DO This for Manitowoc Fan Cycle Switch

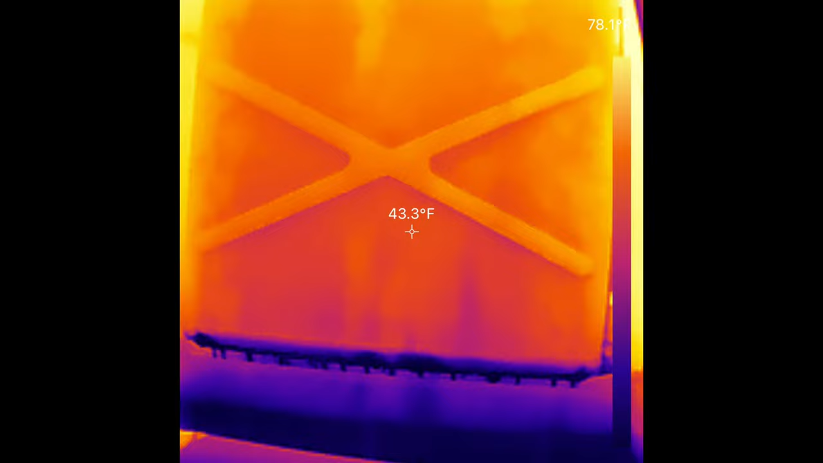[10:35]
On screen: spot 43.3°F
I broke out the Top Don TC002 thermal imager and we're taking a look at the ice maker here. You can see the water pump.
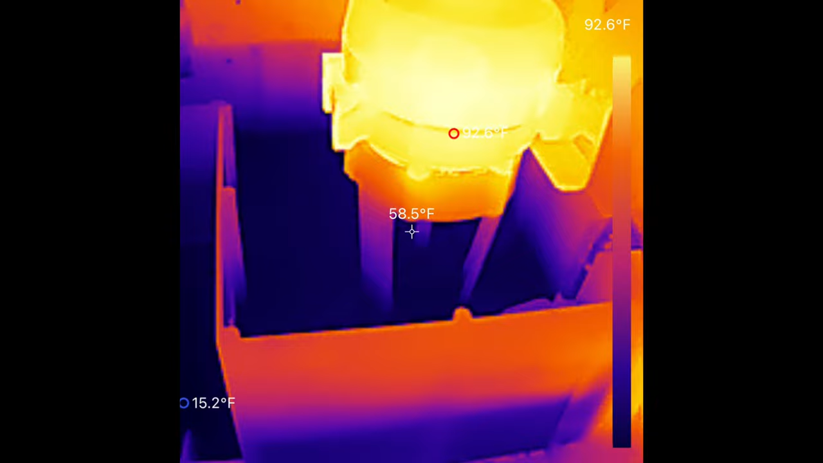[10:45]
On screen: spot 58.5°F, scale top 92.6°F
This thing is pretty good resolution on this thermal imager.
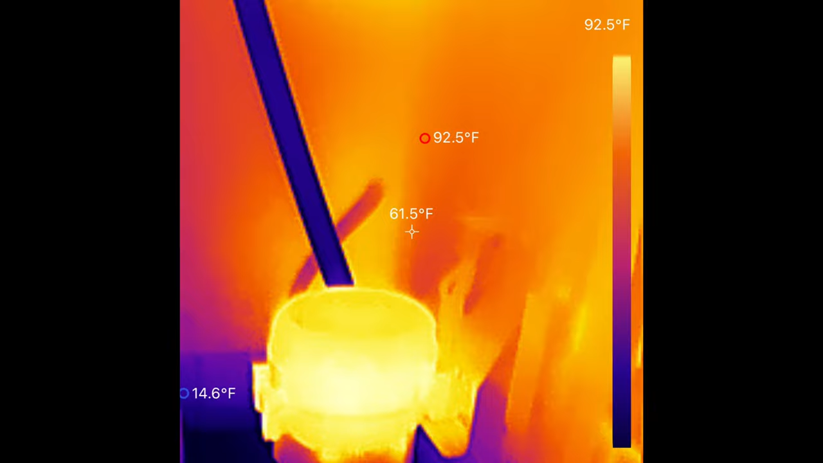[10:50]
On screen: spot 61.5°F, max 92.5°F, min 14.6°F, scale top 92.5°F
There's a video on it on my channel. Check it out. The
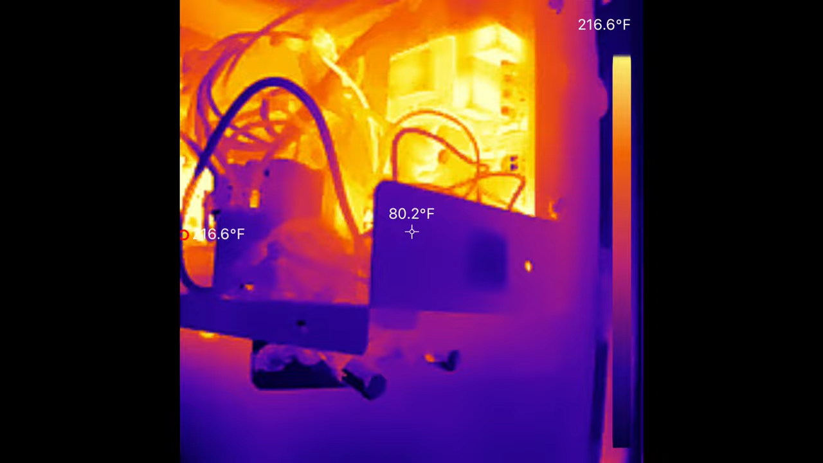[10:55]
On screen: spot 80.2°F, scale top 216.6°F
you can see the relays on the circuit board, the transformer on the circuit board getting a little warm.
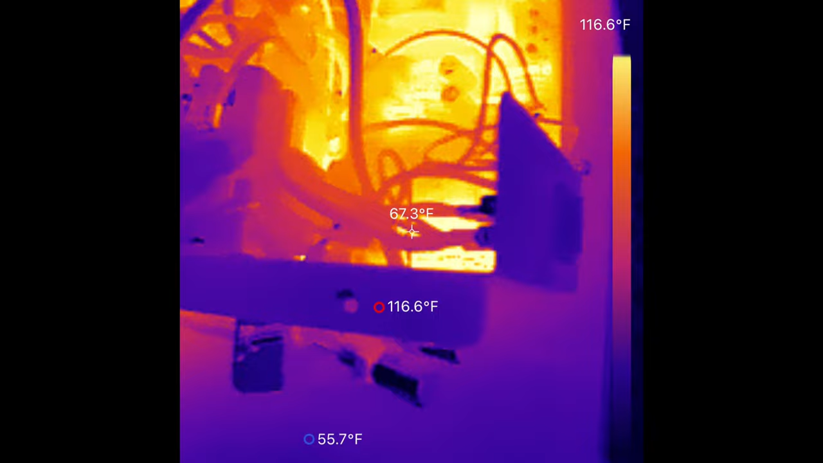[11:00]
On screen: spot 67.3°F, max 116.6°F, min 55.7°F, scale top 116.6°F
And then check out the PTCR for the compressor.
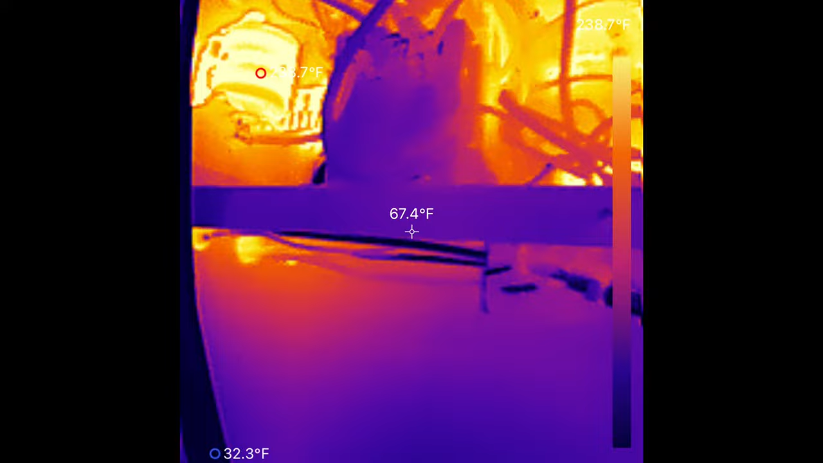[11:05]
On screen: spot 67.4°F, scale top 238.7°F
That thing's a scorcher.
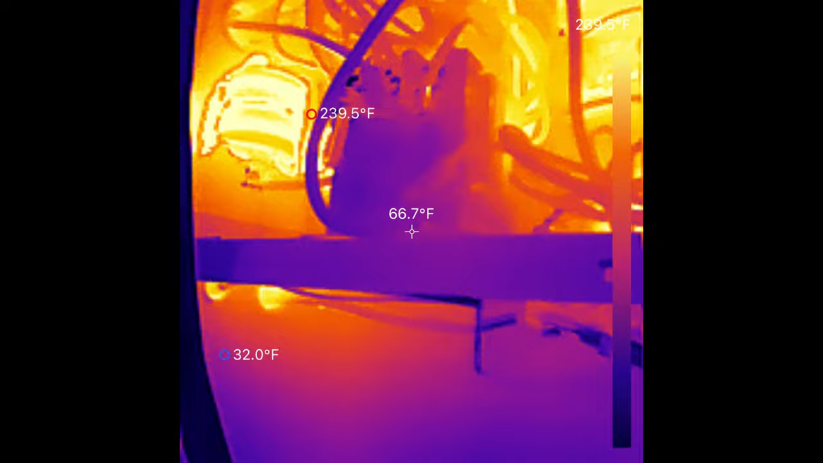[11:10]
On screen: spot 66.7°F, max 239.5°F, min 32.0°F
And yeah, 240 degrees.
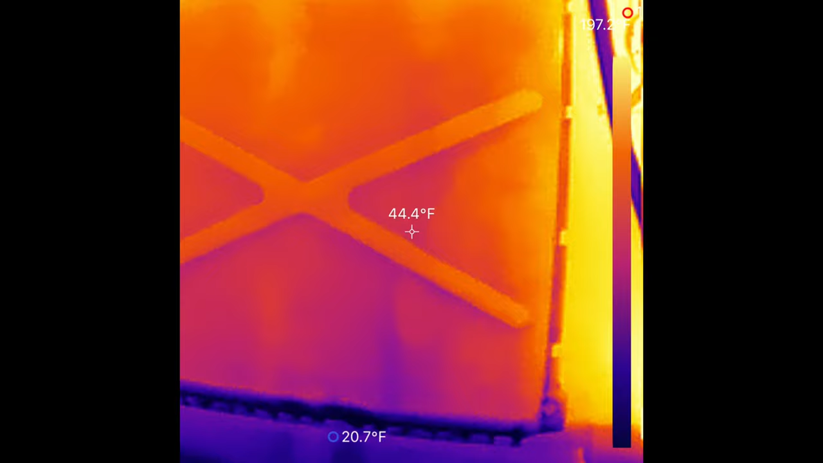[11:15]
On screen: spot 44.4°F, min 20.7°F
It's a pretty decent thermal imager. It uses the power off your phone to supply it, so there's no battery to recharge on it.
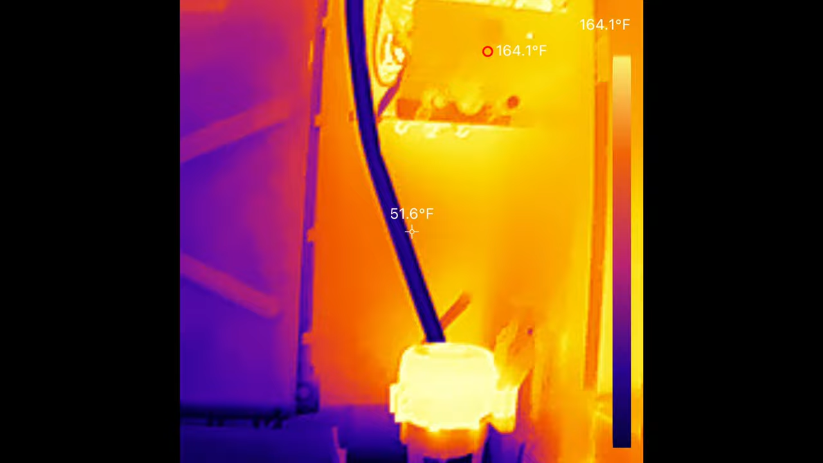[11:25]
On screen: spot 51.6°F, scale top 164.1°F
And the image is not bad at all. The temperature readings are great.
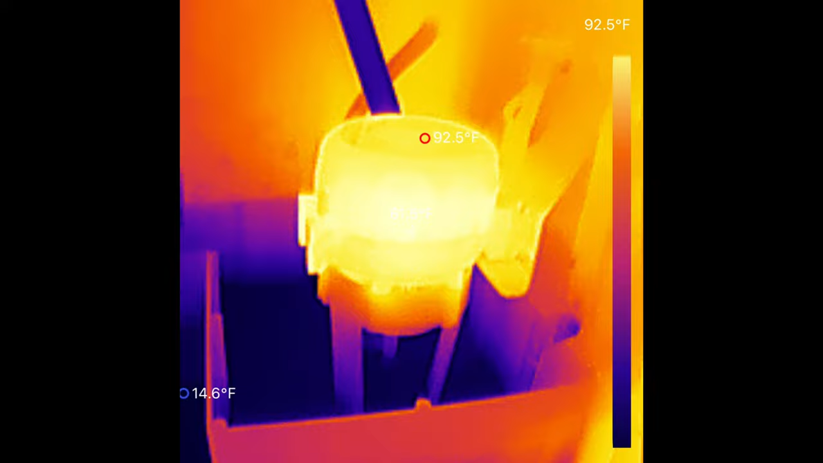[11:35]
On screen: max 92.5°F
You know, you're looking for hot spots. It definitely shows the hot spots really good.
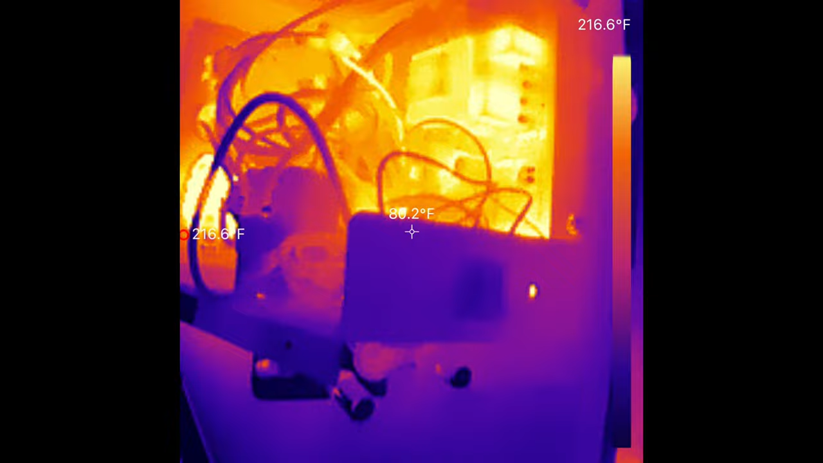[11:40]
On screen: max 216.6°F
And it's not a bad little thermal imager.
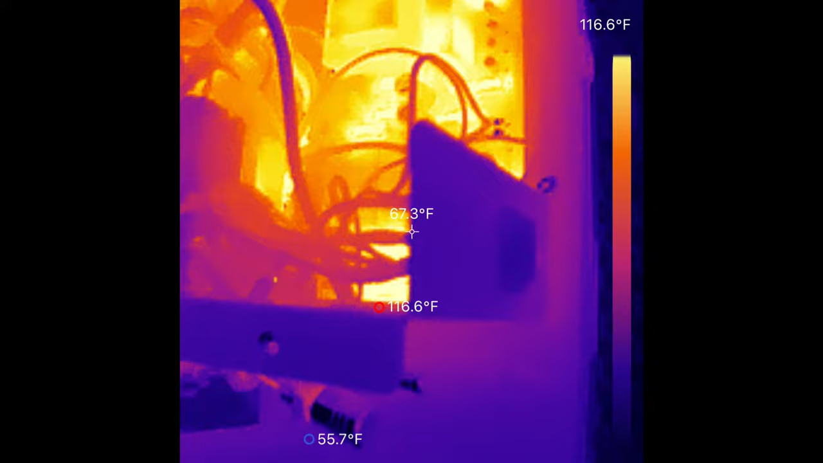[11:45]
On screen: spot 67.3°F, max 116.6°F, min 55.7°F, scale top 116.6°F
There's other brands on the market. There's FLIR. There's, what's the other one called?
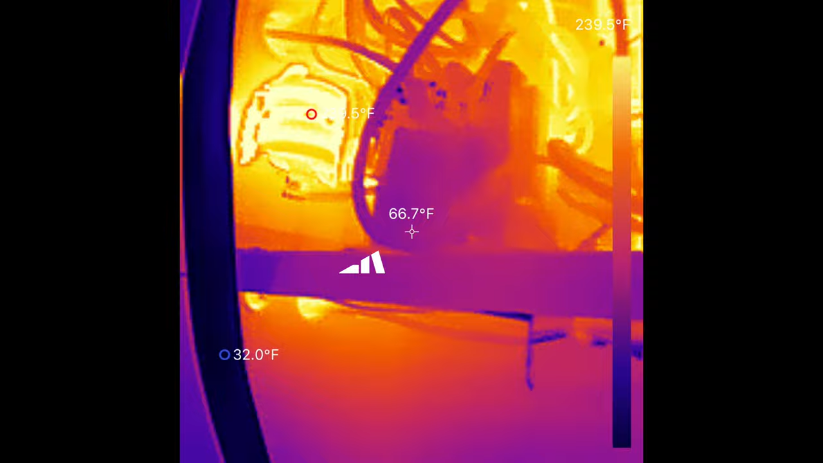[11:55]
On screen: spot 66.7°F
Can't remember the name of the other one. But this is, the Top Dawn's not bad. Not a bad little thermal imaging.
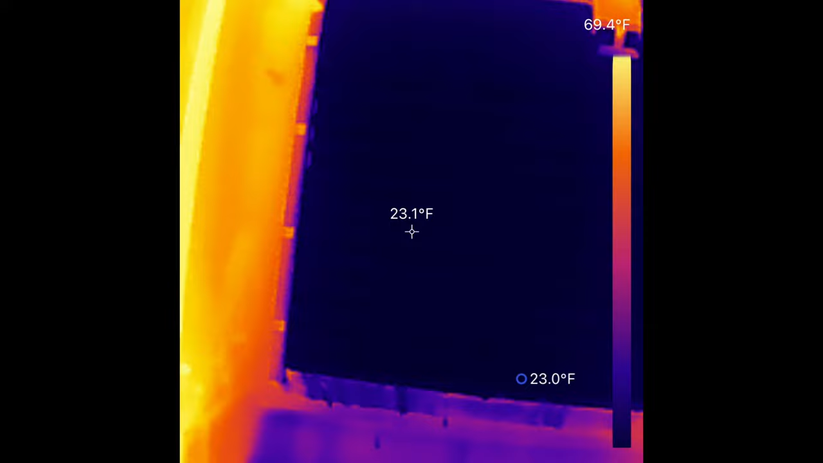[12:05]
On screen: spot 23.1°F, scale top 69.4°F
Here's the ice as we're going into harvest. Now, the one thing I did notice with the old FLIR, and I'll have to find some old video on my channels.
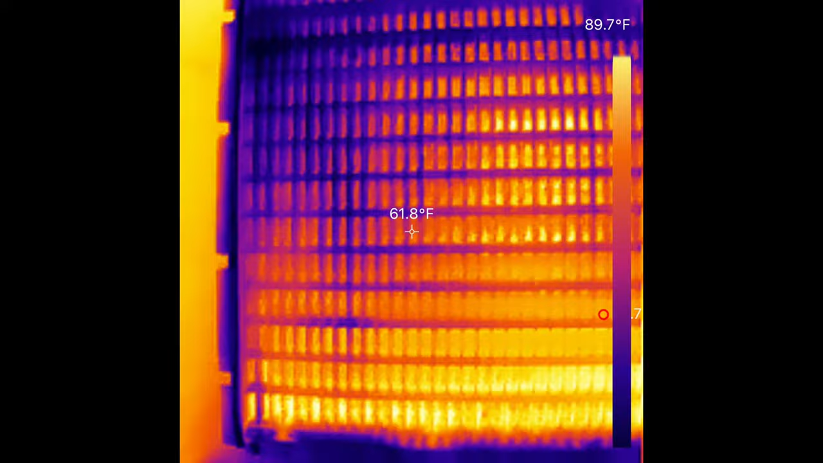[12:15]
On screen: spot 61.8°F, scale top 89.7°F
So I think you could see the penetration, you can see the pipes better.
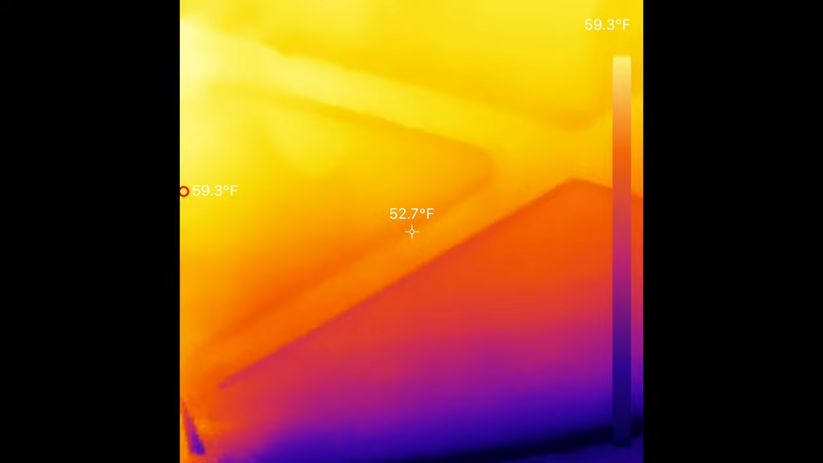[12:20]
On screen: spot 52.7°F, max 59.3°F, scale top 59.3°F
Like it penetrated more.
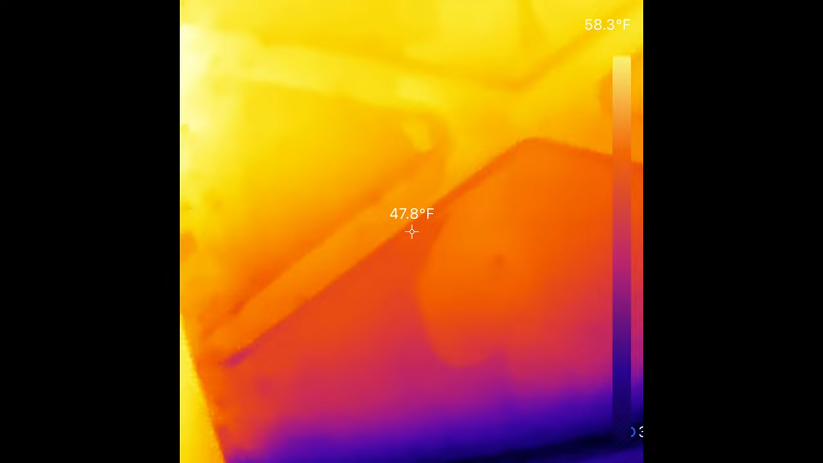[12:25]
On screen: spot 47.8°F, scale top 58.3°F
This one here is, I don't know if it has the ability to do that as good as the other ones. Like, you can't, yeah, you can definitely see the tubing behind the evaporator there. Did you see that? You can see where it's all cold. And you can see the tubing behind the evaporator on that shot.
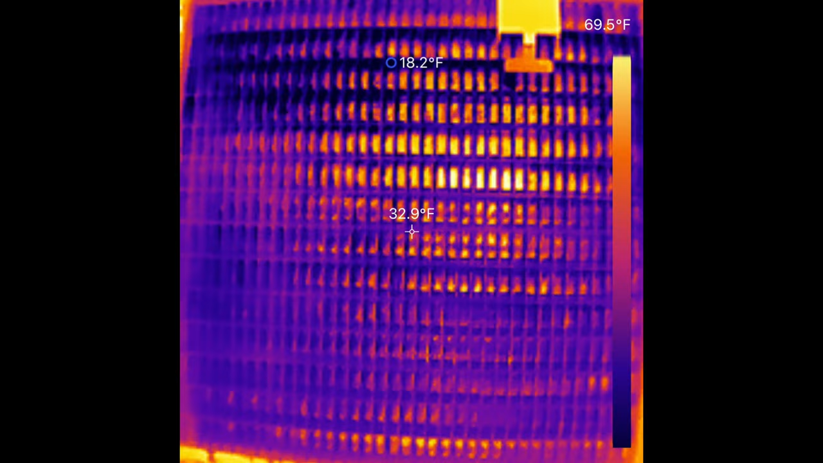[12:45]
On screen: spot 32.9°F, min 18.2°F
So this one's pretty good. The old Top Dawn TC002 for iOS. They also have it for Android.